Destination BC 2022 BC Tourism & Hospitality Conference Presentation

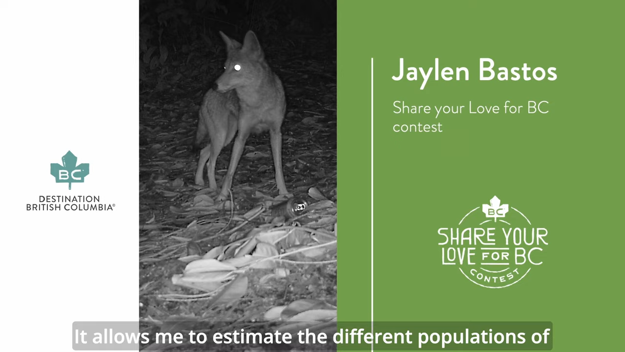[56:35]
it allows me to estimate the different populations of animals like raccoons, coyotes and determine why is it that they're thriving and living in the different parts of the city that they are.